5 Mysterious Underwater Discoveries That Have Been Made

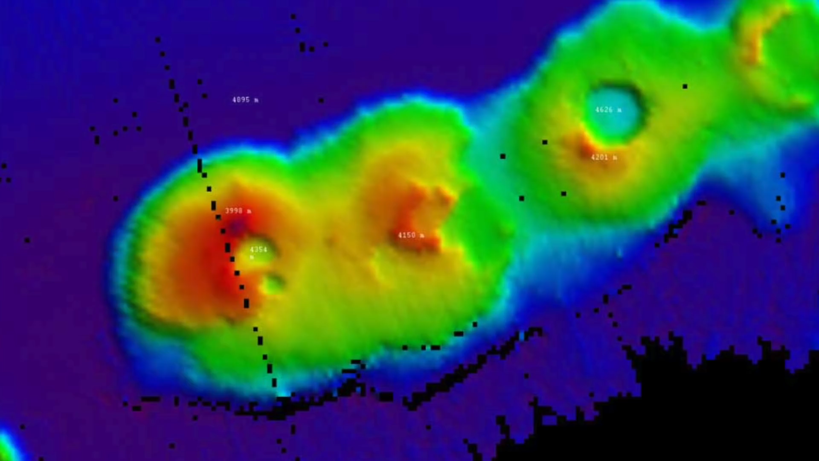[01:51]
dormant and volcanoes raising at their peaks three thousand meters above the sea floor of the coast of hawaii conservation international researchers found something amazing their findings are a window into one of the most mysterious spots in the ocean there are tens of thousands of seamounts all over the